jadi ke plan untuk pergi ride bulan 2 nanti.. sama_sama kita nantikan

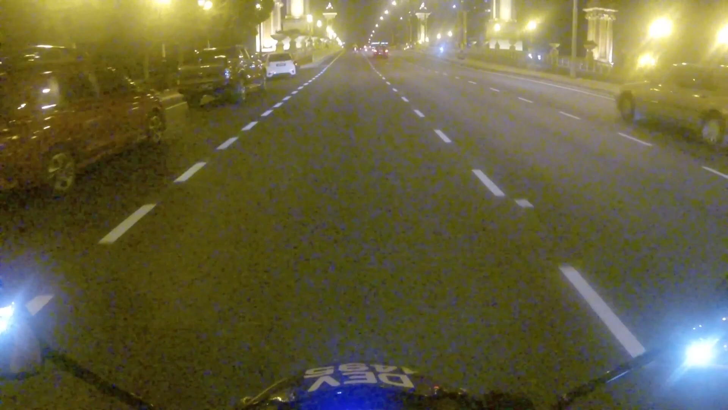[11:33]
Sekarang ni saya berada di Putrajaya. Oh, cantik juga kan kat sini.
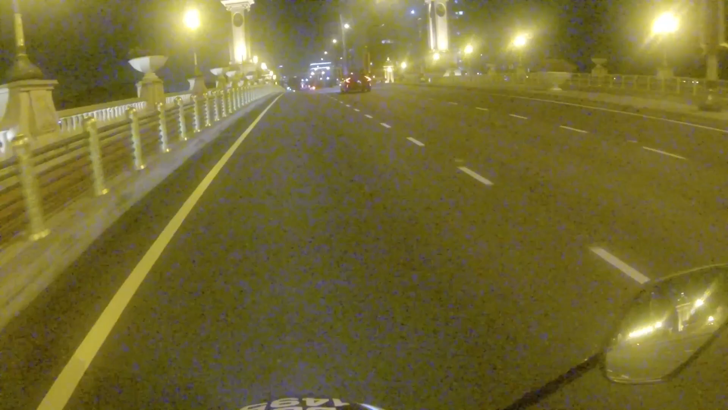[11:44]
Tapi dekat Putrajaya ni kaya dengan traffic light, kaya dengan lampu. Tapi ramai pelancong datang lah. Tempat Putrajaya ni pusat pelancongan.
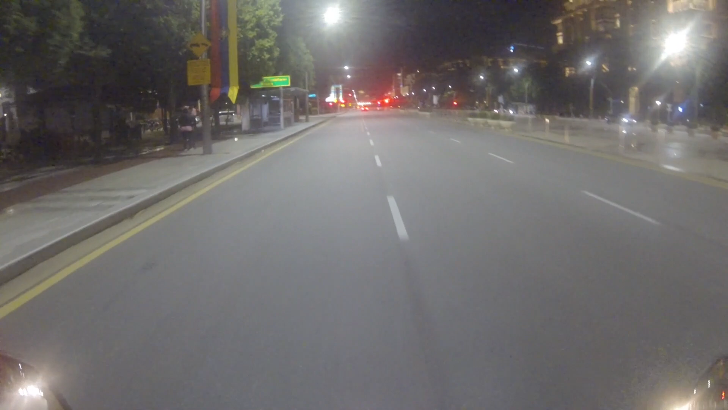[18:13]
Ada lengan lah. Bagus. Terus hijau. Standard itu